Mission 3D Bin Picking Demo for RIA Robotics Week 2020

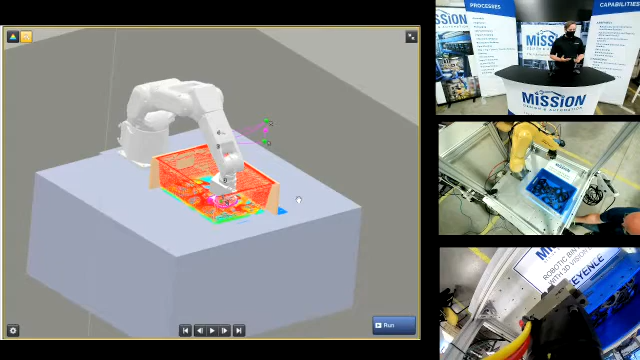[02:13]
planning and the robot's positions as it executes. So you are running the system, the robot programmer's mission, whoever's working with this and some of that. But what we're going to provide is an actual path plan to go into the bin to get the parts out safely and accurately. We can also then place the parts in the position. Regardless of how we pick them, we can actually reorient the parts into placement. That way we're getting the parts in the exact same place every time as well as clearing the bin.
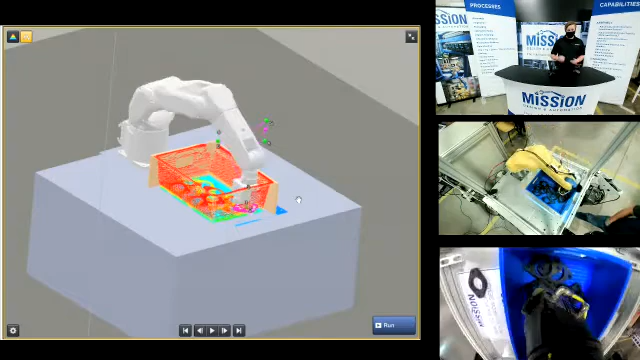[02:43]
So in an application a lot of times that's going to be one of the key parts is we do also not only have to pick the part, but we need to get it to the same place every single time so that it can move on in the next process or part of the factory.
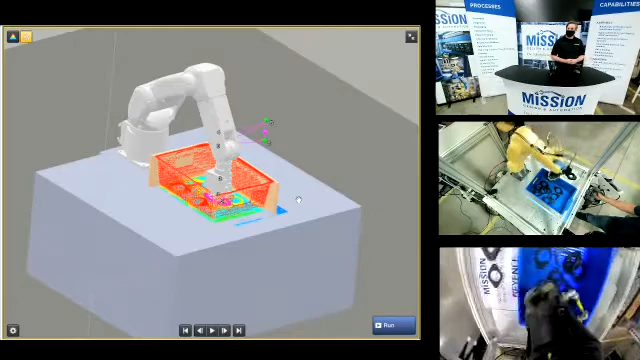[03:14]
So as you can see the camera actually takes the picture as soon as the robot's clear at the bin, allowing it to achieve a little bit faster of a cycle time and have that coordinate system ready to go. And as you see the robot come up to the center point again, it's got the positions and everything ready.
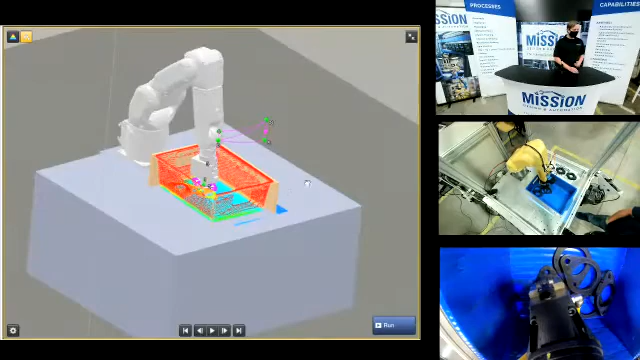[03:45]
If I zoom in a little bit, you can actually see how the 3D imager is locating the parts.
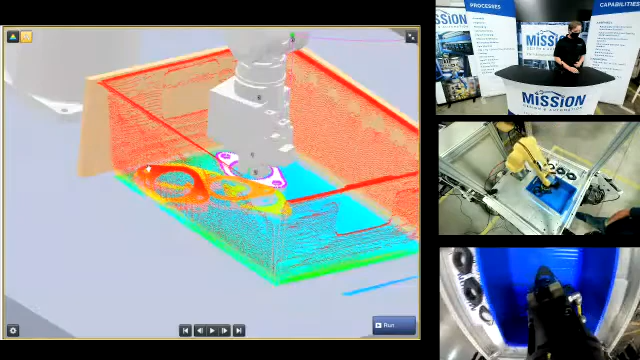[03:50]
And then the robot's going ahead to pick them.
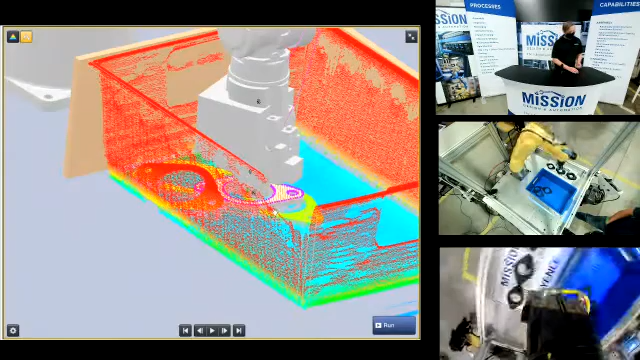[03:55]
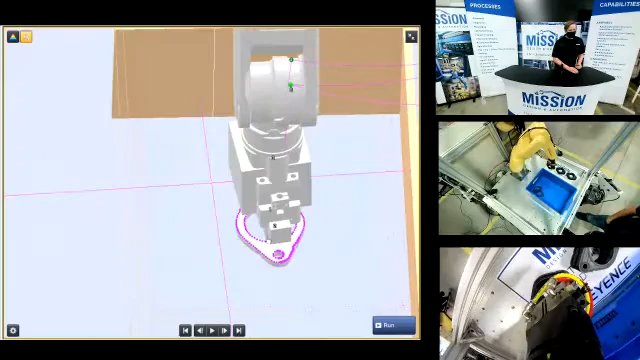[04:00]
So what bin picking allows you to do is really change the design of
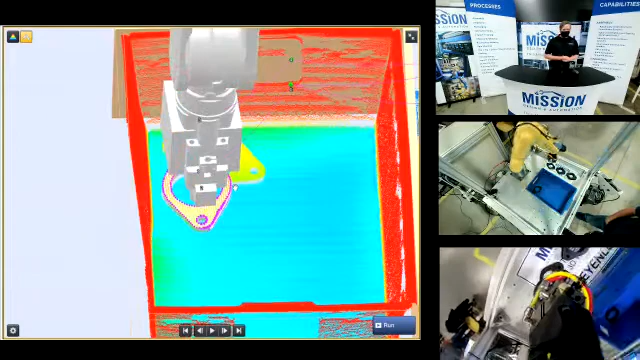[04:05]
picking flex feeders. We can avoid compares. We can avoid things like that and change the way we do in the overall,
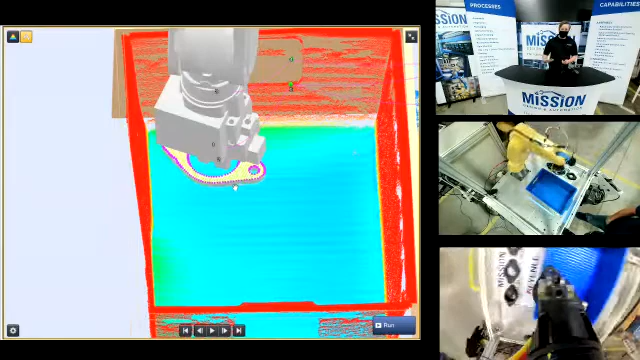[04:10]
not just a single line, but the plant.
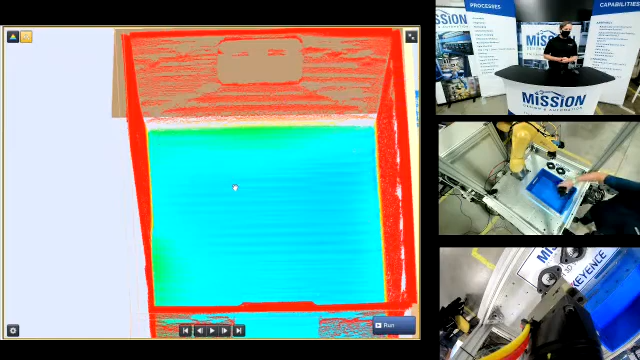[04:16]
You know, a vibratory bowl for larger parts can be sometimes almost impossible. So we can do this even on parts as large as a full size palette. This is our small camera here that we're using, which is going to be the highest accuracy. But we also have two other cameras, the biggest one being 50 inches by 50 inches with a 40 inch depth. So we're targeting to pretty much take any size palette that we can get with this camera and have enough depth of field to accurately still image and guide the parts for picking.
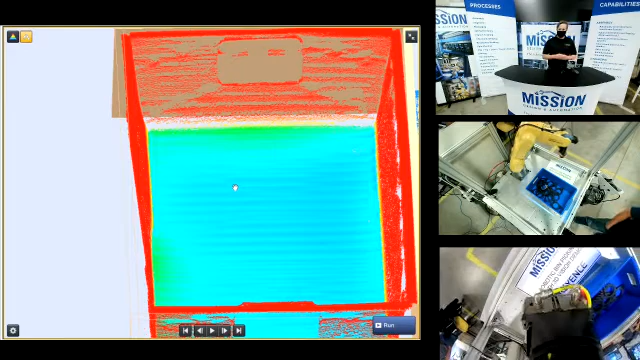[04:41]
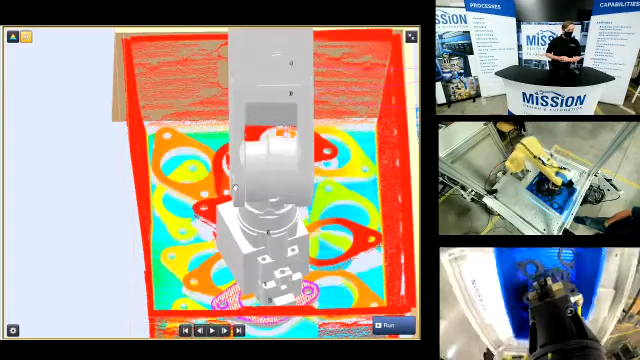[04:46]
So go ahead and reset the bin there so you see a few more piles. But things are looking good on that live demo, right?
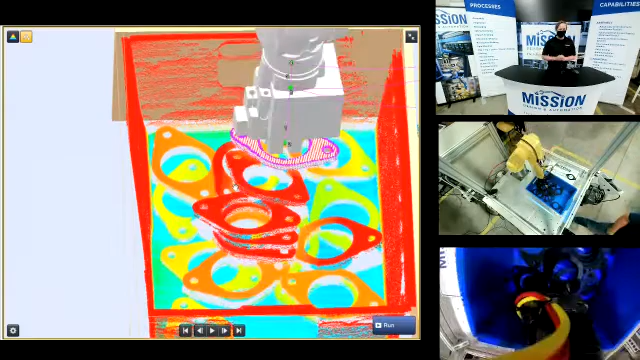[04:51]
So on our end, we will actually give you these robot models from our website so that you can load in whatever robot that you want to use.
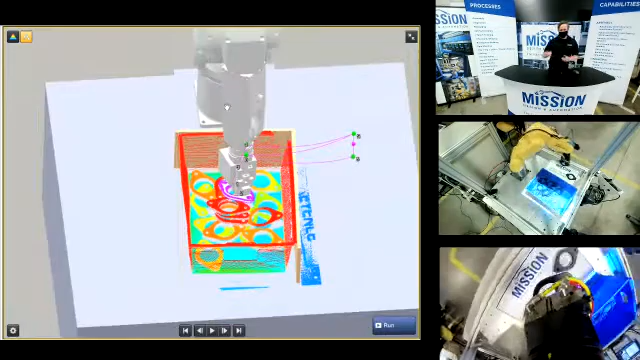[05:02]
We can actually coordinate not just with FANUC, but with almost any robot manufacturer,
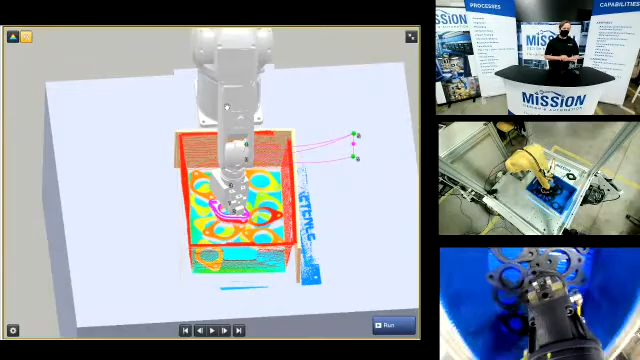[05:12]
The list kind of goes on and we're trying to develop constant drivers for any other robots that are commonly used that we want to add to this cell. But the idea being we give you this driver for the FANUC robot. You add that in, you program your robot around that driver, but that driver will allow us to communicate all of these waypoints to the robot accurately. We're also going to calibrate with the robot using the same drivers doing an automatic calibration where we can actually drive the robot around holding a target.
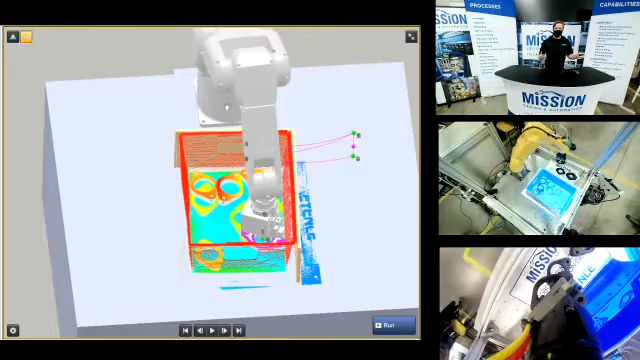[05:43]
So that way we can coordinate the camera's field of view and coordinate systems straight to the robot so that we have a direct one-to-one connection and we're giving that information straight ahead.
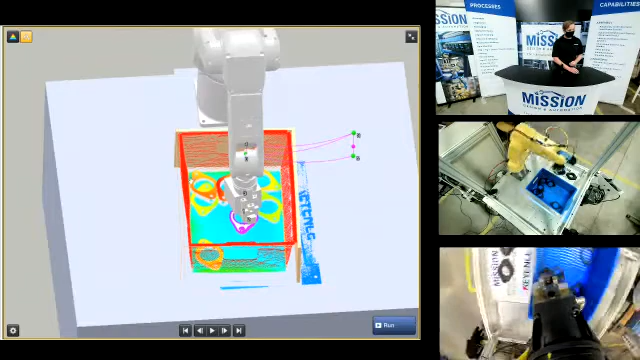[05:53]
So the camera itself, if you notice all the flashing lights there, is actually a pattern projection system that we're using for this.
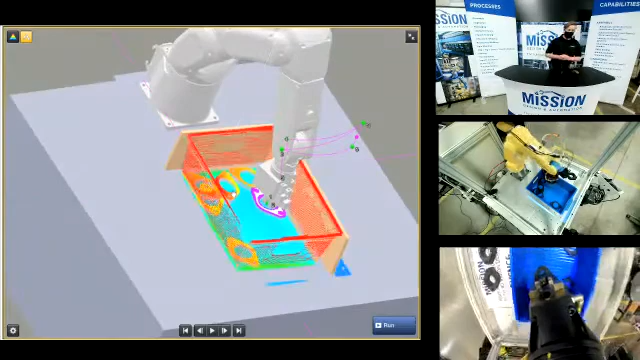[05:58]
It's taking 136 images every single time you see all those lights flicker.
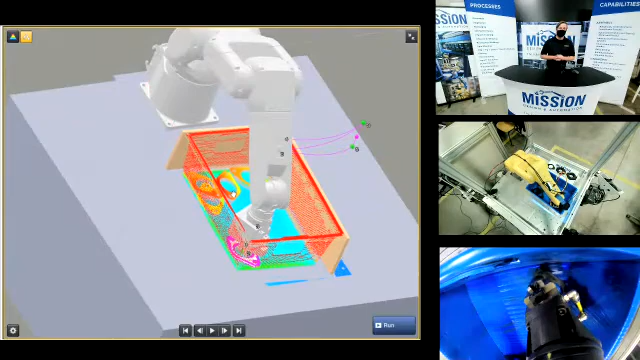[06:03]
It's taking all those images, looking at all those patterns and stacking them up to create the 3D point cloud that you kind of see on the screen there and that 3D image.
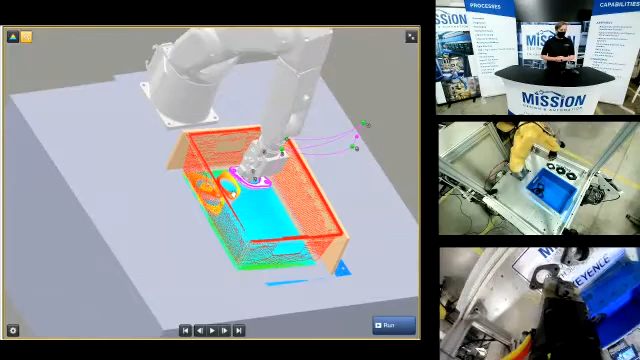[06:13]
But because of the four cameras, as long as one of the four cameras can pick up the projectors, we're going to be able to complete the 3D image. So it's going to allow us to get a lot more detailed 3D images than a traditional single-axis top-down 3D scanner or like a laser scanner that we've... We've had laser and pattern projection technologies for a while, but we determined that we needed to get a little bit more accuracy and a little bit more complete of a 3D image in order to achieve bin picking accurately.
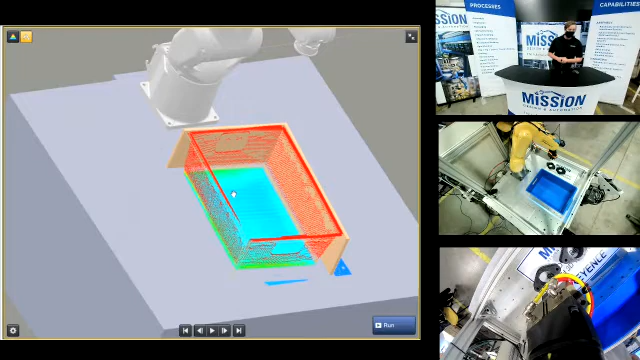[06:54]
So, like I said in the beginning, it's something we've worked a long time to develop, and we're finally excited that we're launching this and this opportunity to solve some of these tougher bin picking applications that we think are out there. Do you want to go over any software? Yeah, we'll show you a couple things in the software here. Screen lag's a little bit tricky to work with. I'm going to slide over. Okay, so this is our actual Keyence software. It's based on our CVX platform, if you're familiar with some of our vision systems. And there's actually a couple different things you can do alongside this,
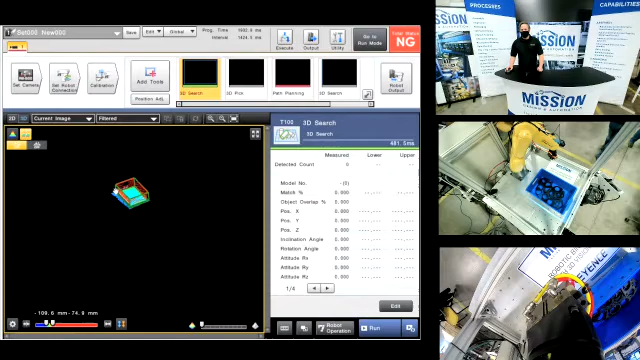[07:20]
but it's using a 3D search tool to actually locate and find the parts themselves. And then you can use a 3D pick tool,
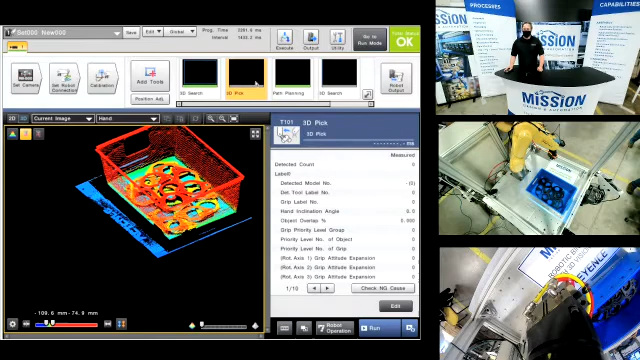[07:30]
which is simply going to locate the targets and give you coordinates, maybe for an easier motion or a part that's maybe not in a bin. Or you can also use our path planning tools, which will allow you to actually build kind of the entire application from grip position to place position and everything in between. If you can see these dots here on the screen, the green dots are points that we've kind of taught the system, you know, where we want to place the part, where we want to start from. All these pink dots, purple dots, are the waypoints that we're outputting to the robot every single cycle.